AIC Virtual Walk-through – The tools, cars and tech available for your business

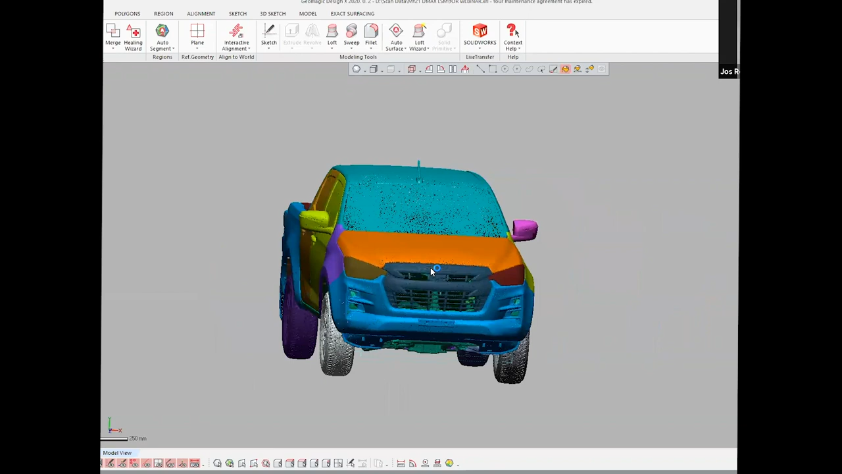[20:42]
All right, so I think what we're looking at here is the, is the D-Max scan data. So this is obviously the new D-Max. I'm not being filmed then.
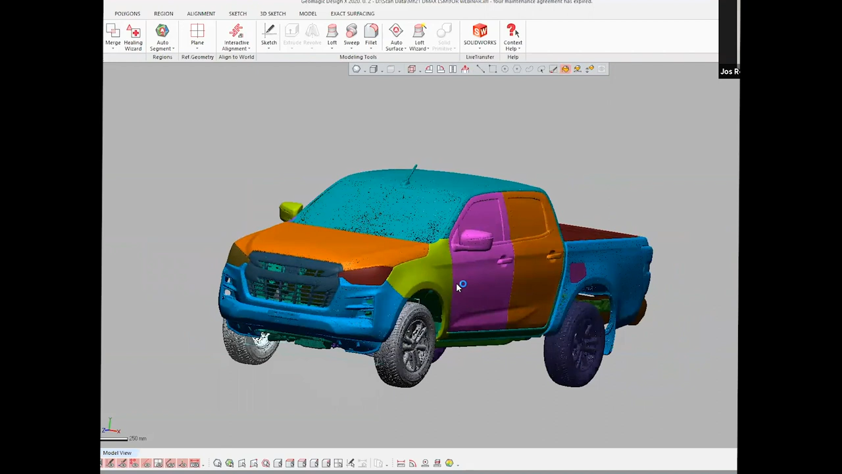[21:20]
We try and break it up to make it as usable as possible.
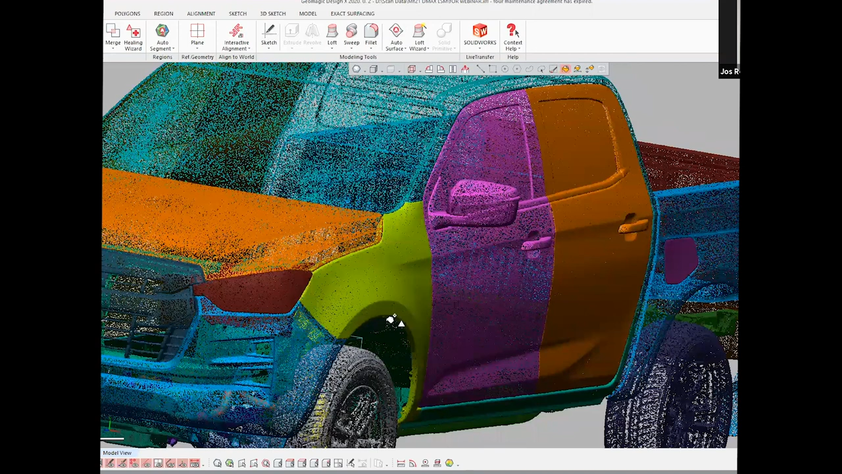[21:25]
And yeah, and basically we sell it in packs.
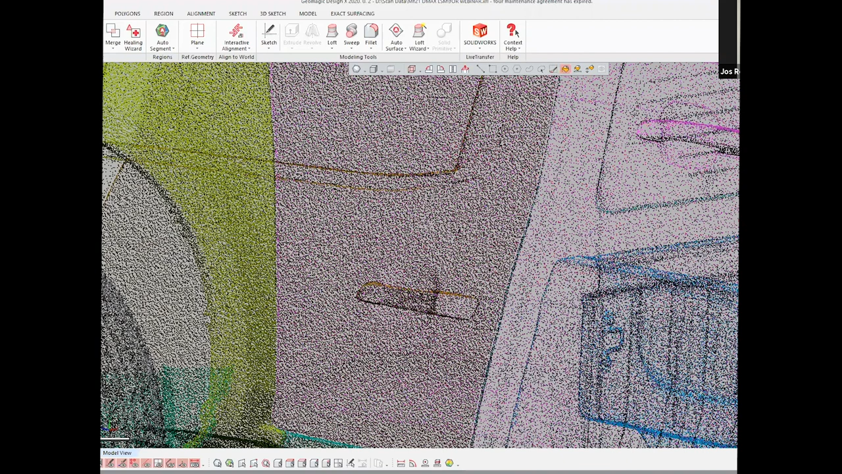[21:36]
a rear tow bar, a rear protection system, a body, a service body, a,
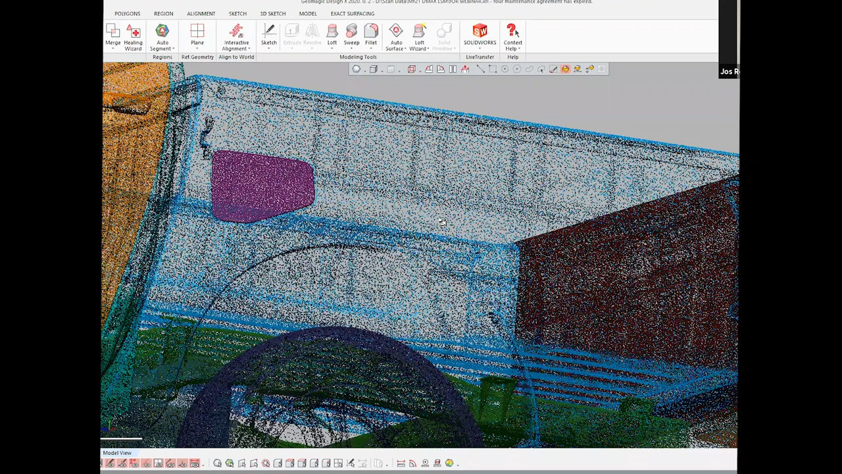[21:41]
a, it could be a GVM upgrade even. So we scan the control arms and the suspension.
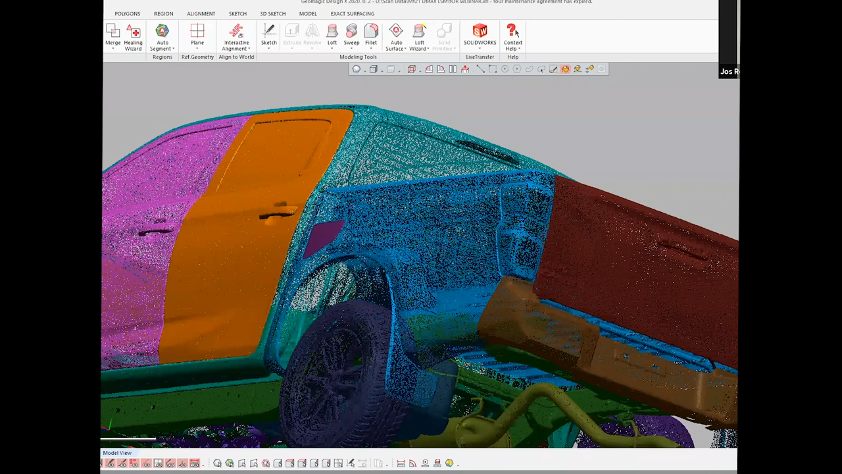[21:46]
So I might just turn some bits and pieces off so we can show you some of the details. So this is the rear.
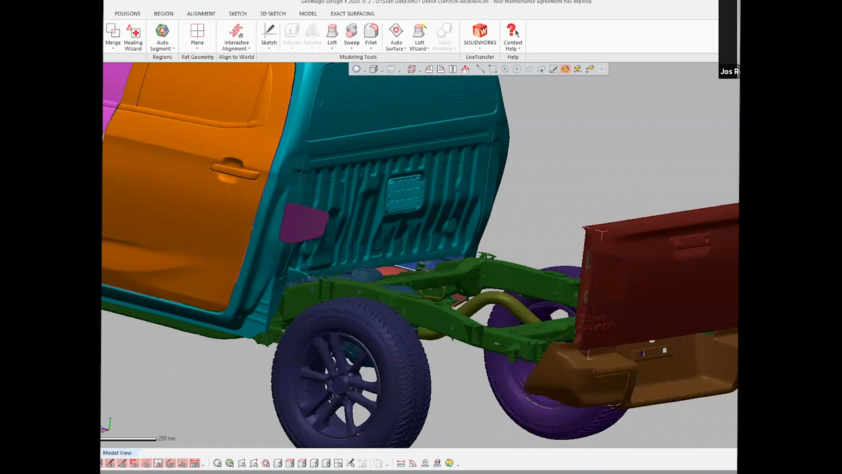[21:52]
So the tub gets scanned off the vehicle and it gets aligned to the way it was delivered to us. Our standard strategy is that we provide the data as the car is delivered.
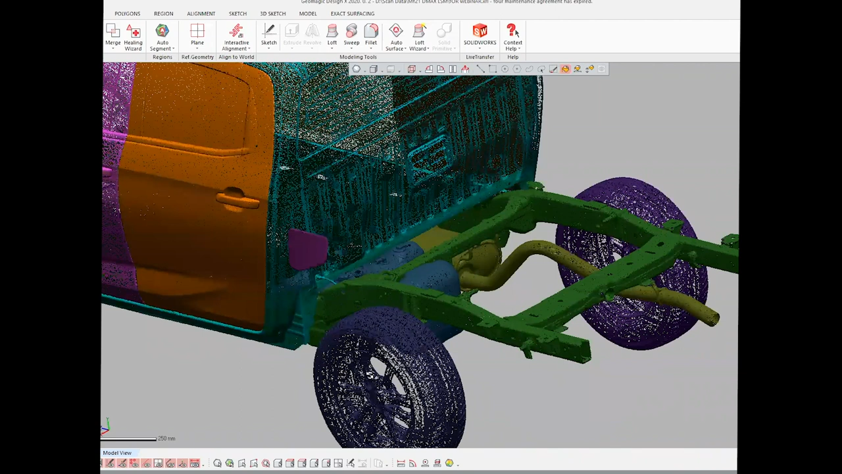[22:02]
We don't want to manipulate it. We don't want to say it's perfect. If the tub's not straight, the tub's not straight.
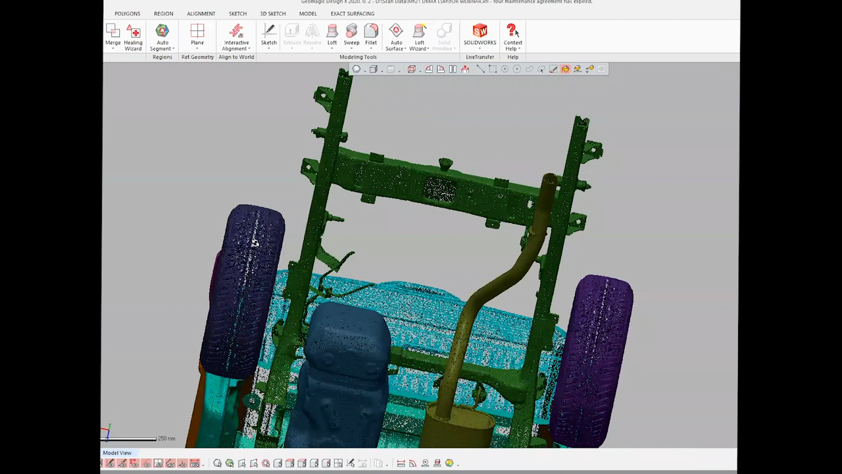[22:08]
If the body's not straight to the chassis, that's what it is. But we are working through individual customer requirements.
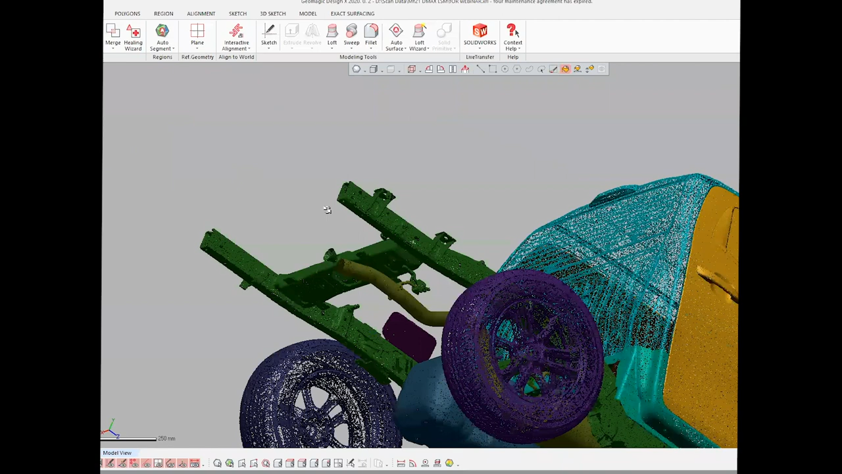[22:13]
So if it's body scan, they want it symmetrical. If it's chassis mounted, I guess they want it aligned to the chassis and then the body is where the body is.
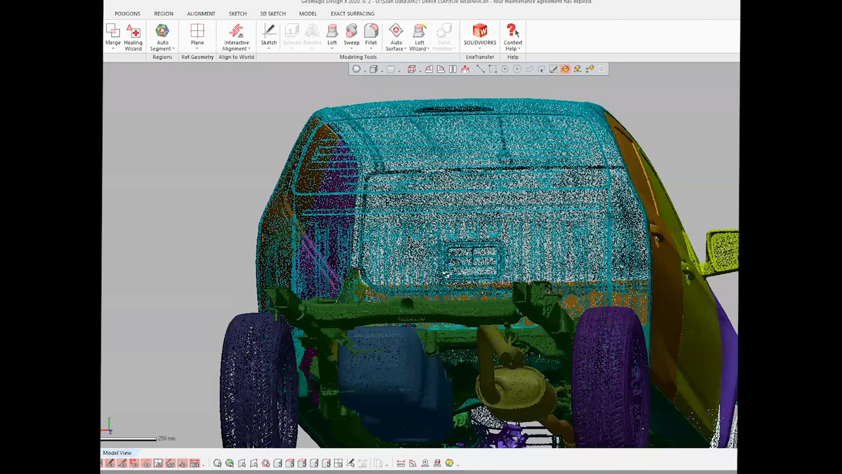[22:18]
So I think that's important data to see that offset.
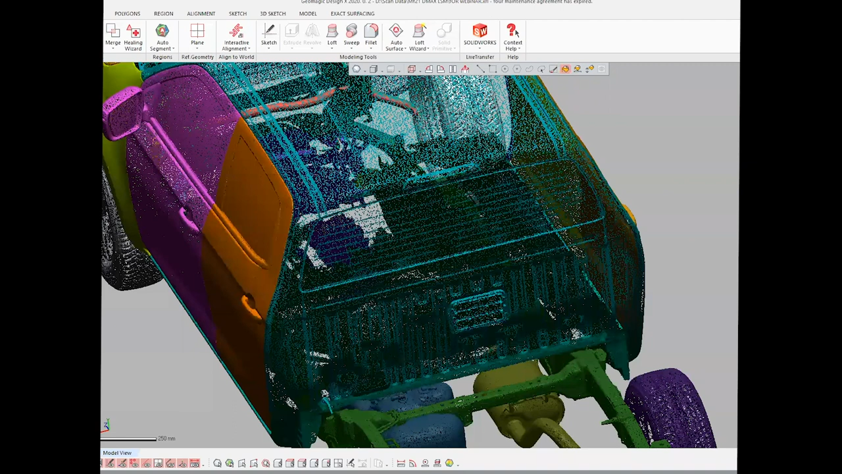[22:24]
So that's an example. I guess you can see the rear chassis was stripped down to the bare minimum.
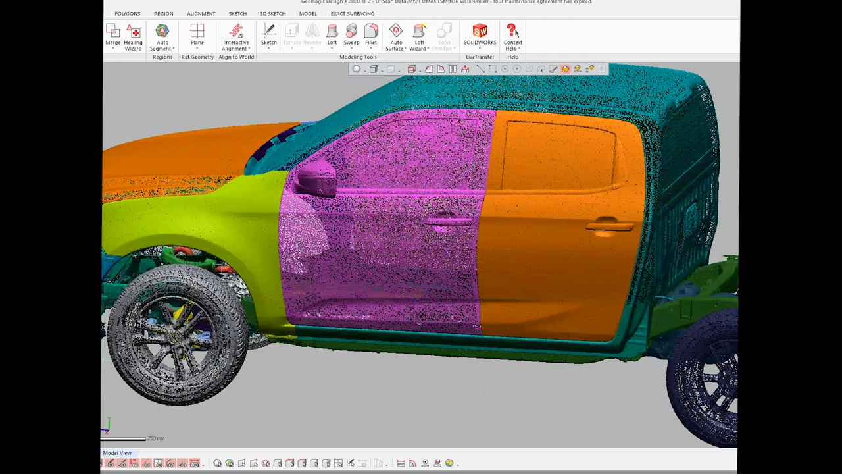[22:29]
And you've got all the detail of mounting points if you want to make a tub or if you want to make a tow bar. I think we'll strip the front off now and we can show you what it looks like when we turn the front bumper off.
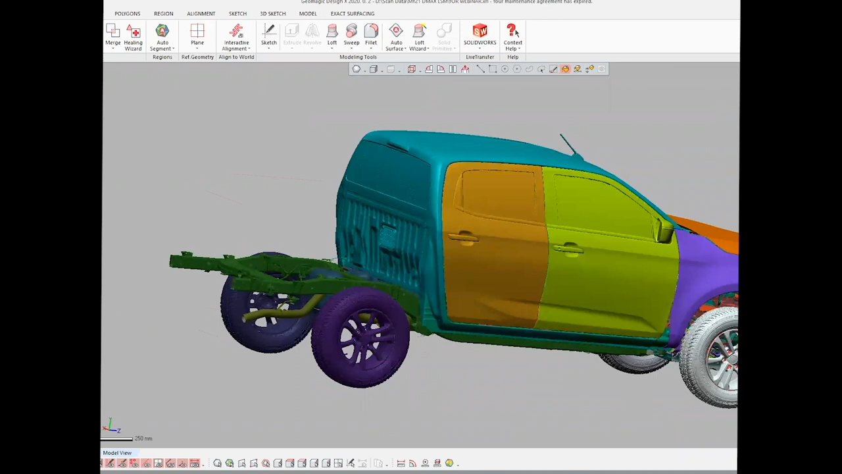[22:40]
So again, the bumper comes off. Intrusion beams are scanned individually.
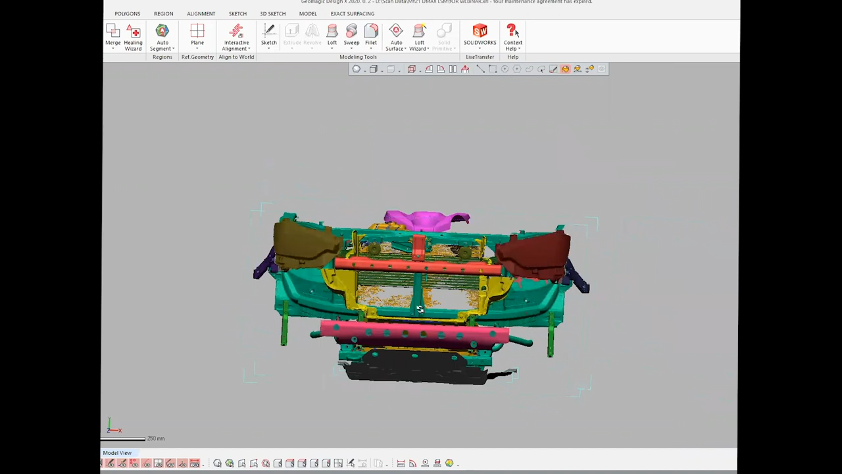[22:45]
They can all get turned off one by one. We keep the air dams in there.
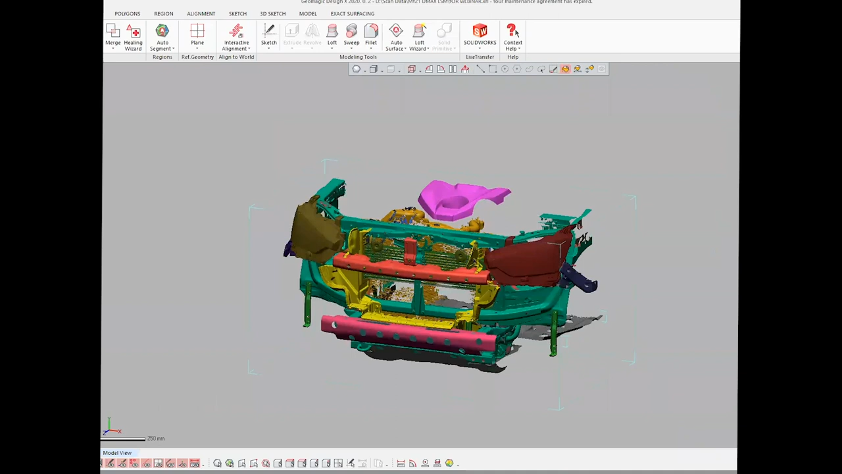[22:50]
So obviously it's very important for cooling on current vehicles. So the air dams are all individually scanned as best we can. So Jack's just progressively turning them off.
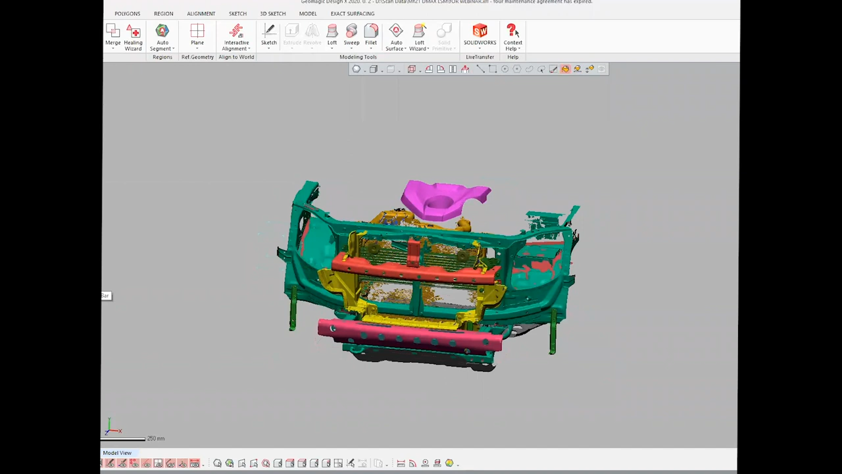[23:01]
So you can see, I guess, the level of detail that you get when we get right down to the bits we can't pull off anymore.
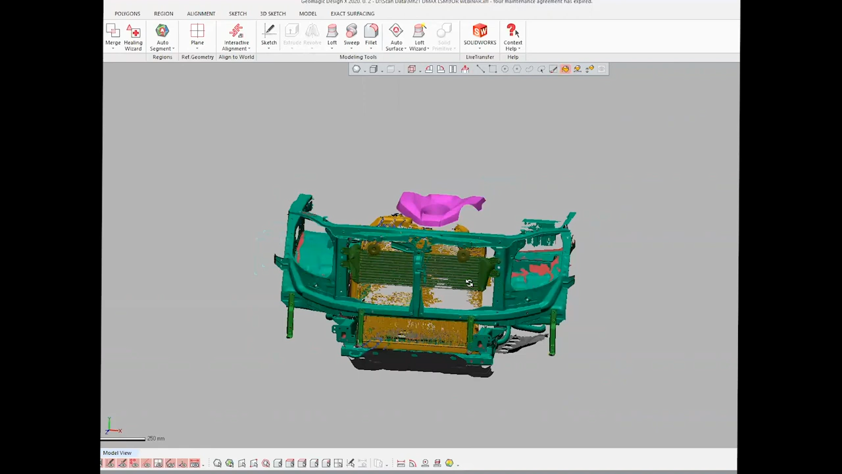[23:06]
We draw the line at angle grinding off the bits of the chassis. So we kind of see if it can be unbolted, we'll undo it, we'll scan it.
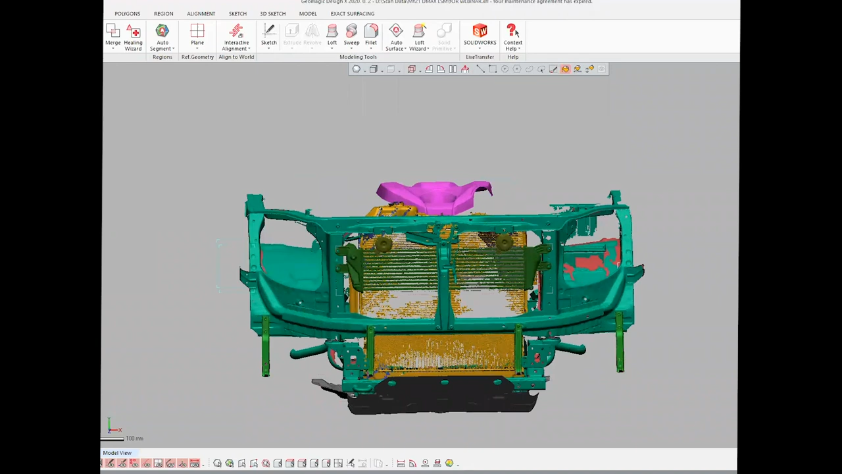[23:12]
Intercooler comes out. I guess, you know, that's also really important for people who want to do upgrades. And then once we get down to this point, the other critical thing we do, we also provide a lot of photos. So anyone who's bought Scandala sees that we've got lots and lots and lots of photos. It's very important. We understand that it's a bit harder when you can't see the car. But then what Jack does is he post processes a lot of this data and he puts in those features that are highlighted.
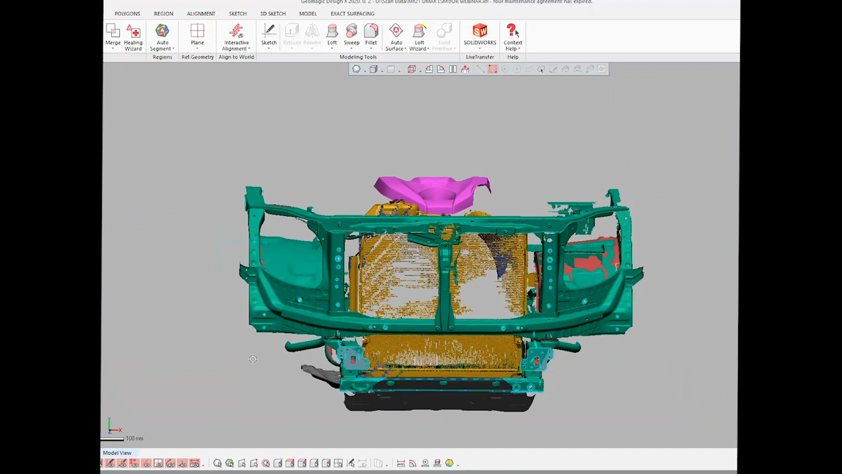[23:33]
Now, hopefully you can see in like a light blue color.
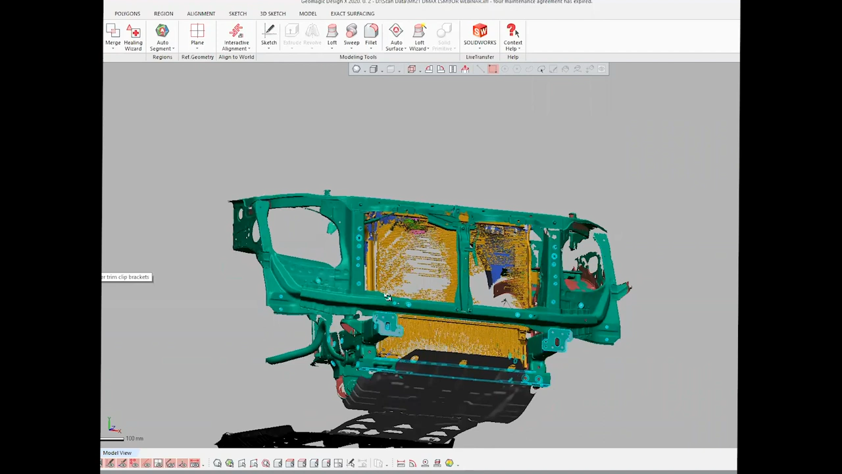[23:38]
They're modeled using the Geomagic software that we have to provide a really accurate planes
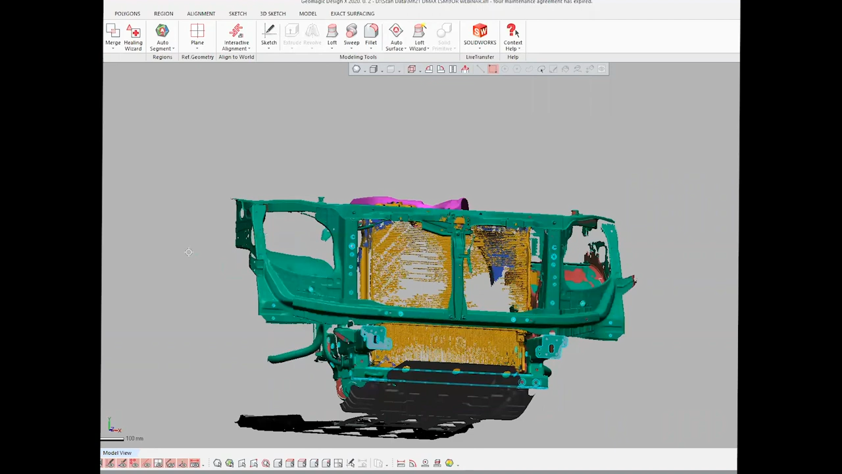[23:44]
and hole details for you in terms of designing products. So each of the solids that Jack's got there, I'll get you just to hide the scan data so we can see the actual solids.
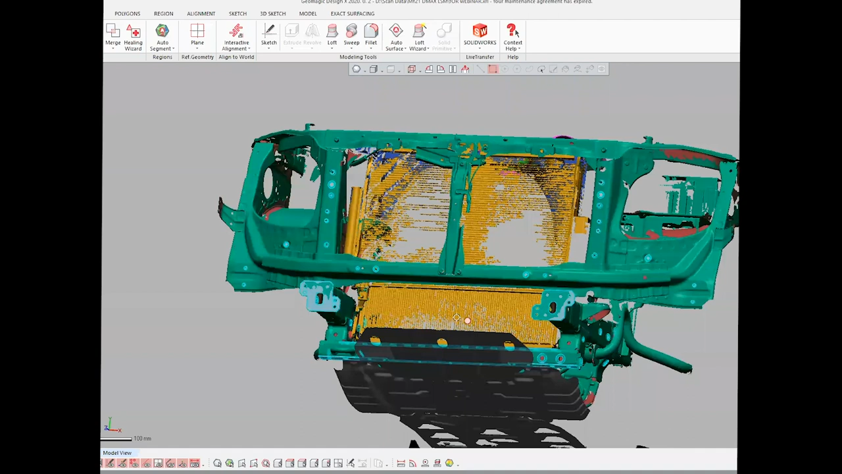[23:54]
So each of the solids there actually represents something.